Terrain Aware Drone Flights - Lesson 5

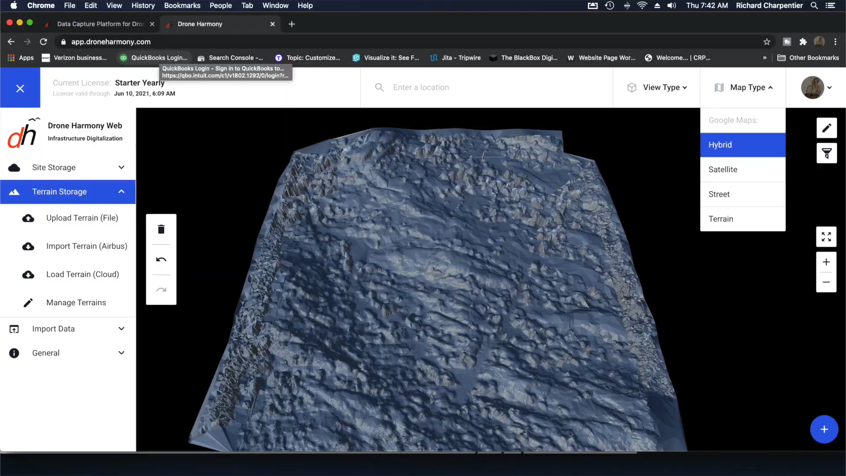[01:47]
Other applications such as Pix4D, Maps Made Easy,
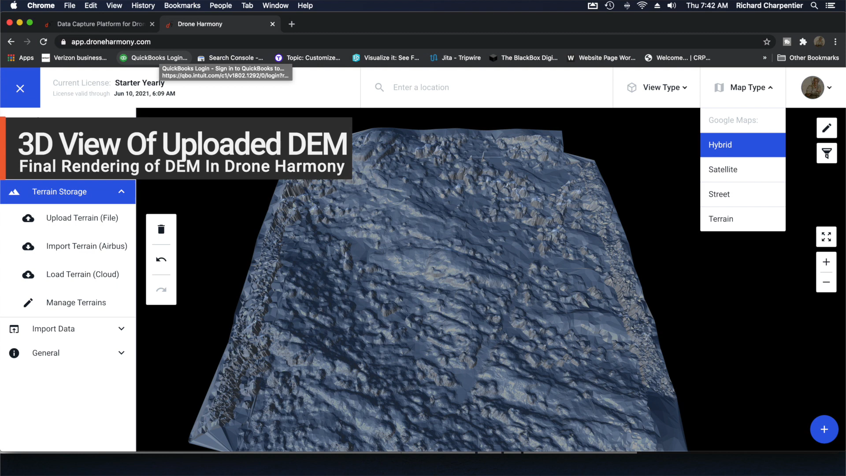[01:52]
and Drone Deploy could have been used as well. Once the elevation model was rendered, the DEM was exported into a TIFF file.
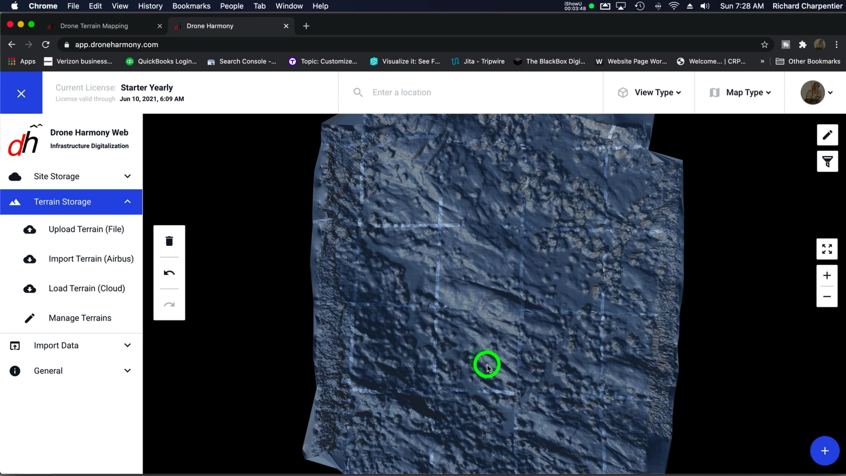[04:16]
And as you can see, we now have our Digital Elevation Model Terrain that we have imported from our own DEM file.
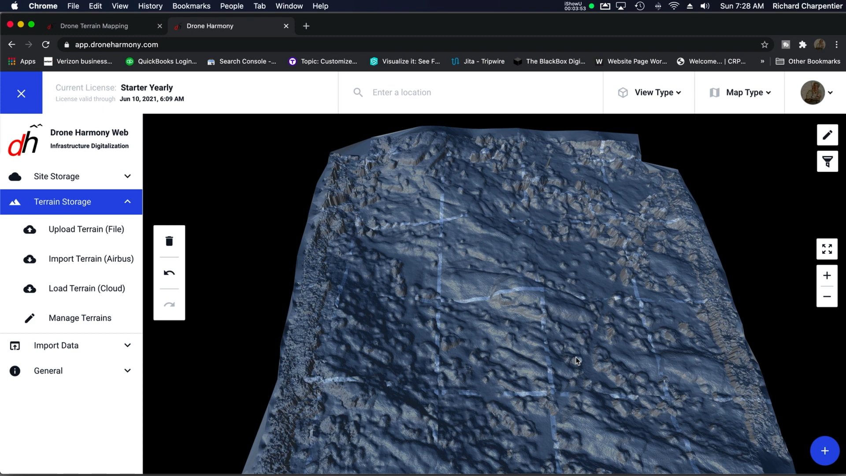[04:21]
Now, if we'd like to create a terrain-aware type,
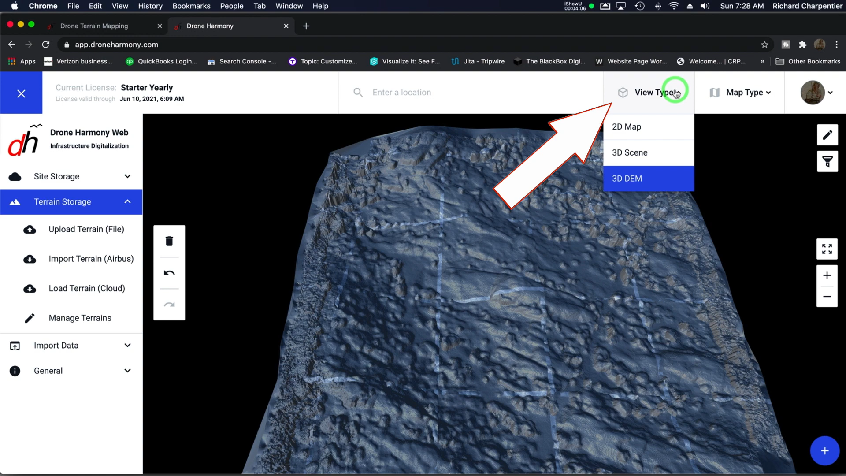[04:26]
we can return back to the 2D map very quickly and do something that's probably more familiar to you, which is actually creating a flight area with our Polygon tool.
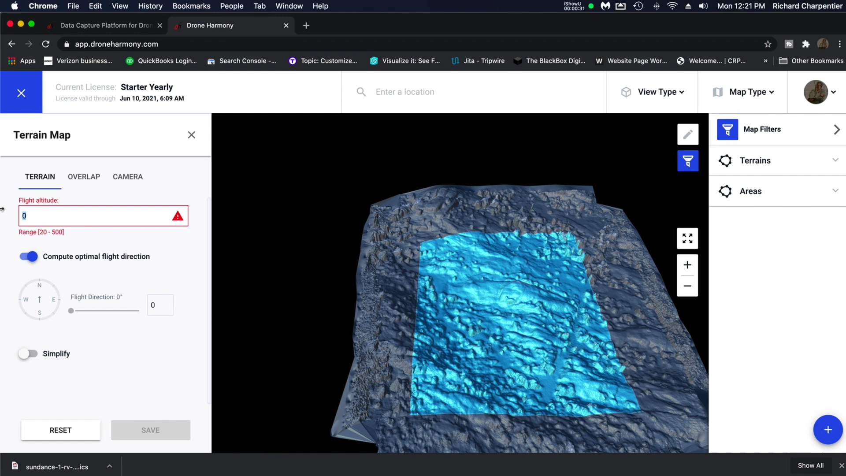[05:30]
And we can check our overlap. Since we're not actually flying this one, a side overlap and forward overlap of 60% should be fine. And then we'll just check our camera manufacturer and the drone profile that we'll be using. Before we do anything else, it's also a good idea to save the overall site. Once we've saved the site, we'll have it available for later use.
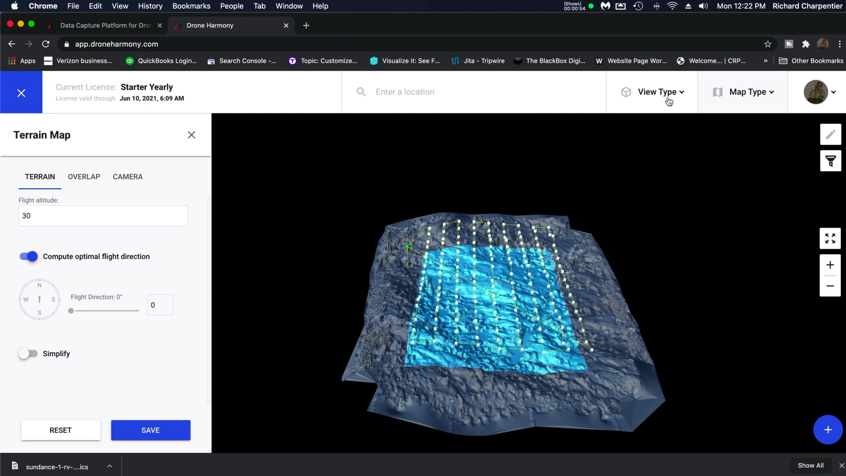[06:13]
Once the flight mission has been generated, you should see something similar to this on your screen. We now have a flight path generated with Drone Harmony over a terrain-aware area. In the upper right-hand corner, you can take a look at the view type, let's look at the 3D scene. And as you can see, the waypoints are at different elevations.
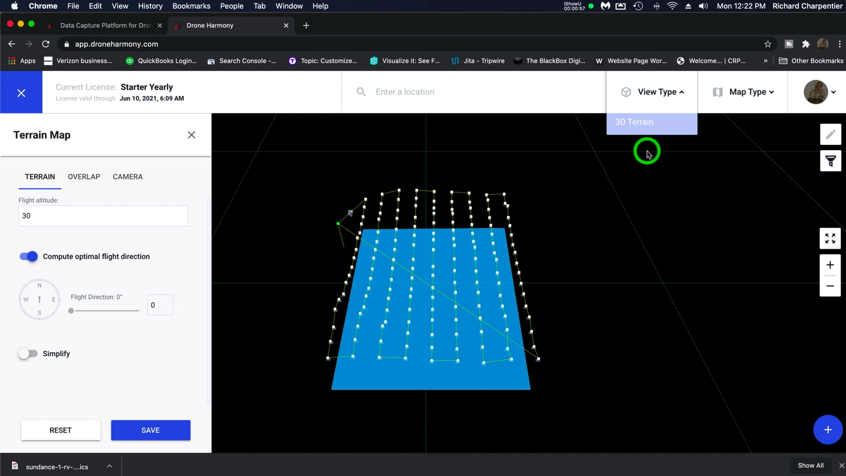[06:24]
So our flight path was generated with the terrain-aware in mind.
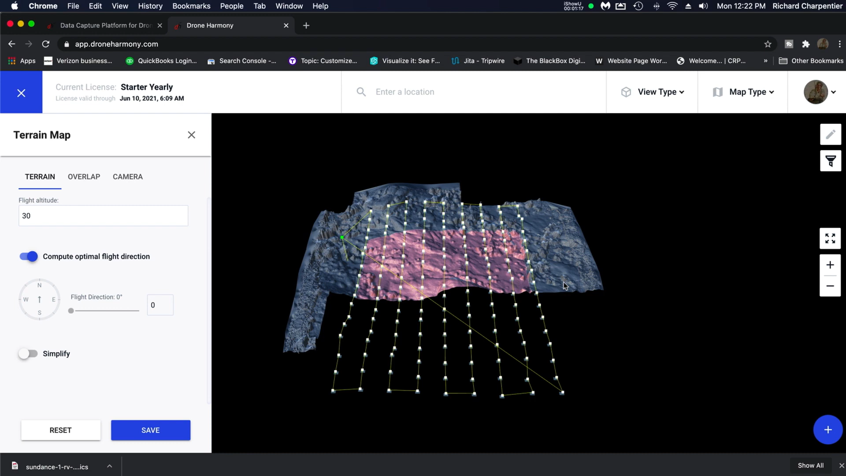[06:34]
Finally, under view type, we can go back and take a look at our 3D digital elevation model as well.
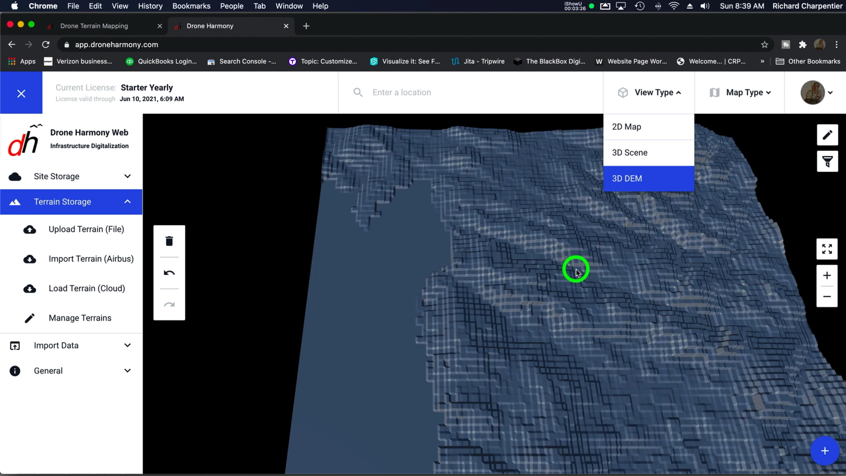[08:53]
We can take a look at the overall layout of the terrain prior to setting up any flights.
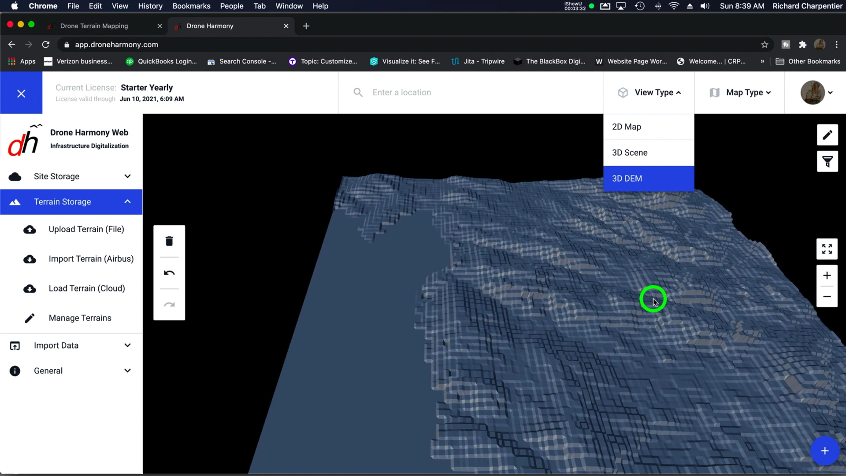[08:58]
With our new terrain data at the ready, we can now follow our standard procedure of using the polygon tools to block out a flight area.
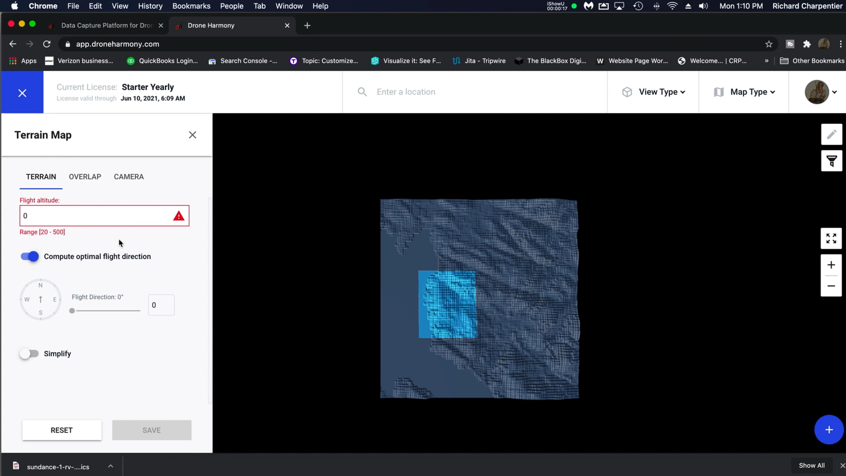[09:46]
Next, we'll set our flight altitude, and we'll check our overlap and our camera information.
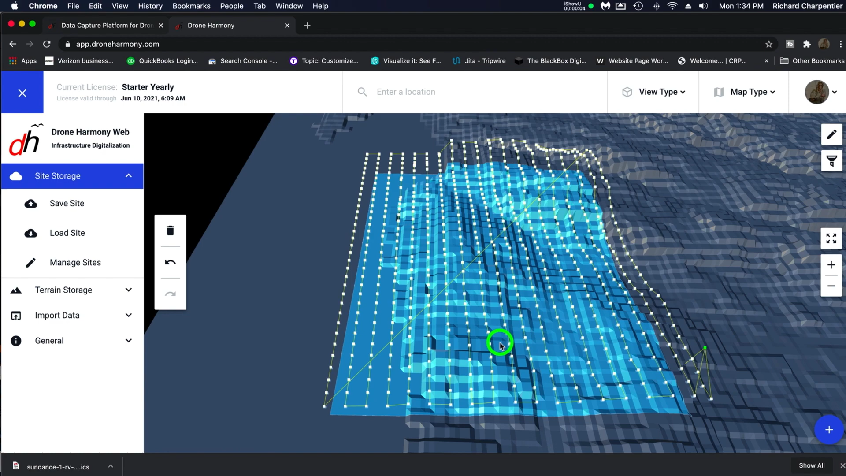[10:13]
If this mapping area looks a little too busy for you, we can select over to the 3D scene,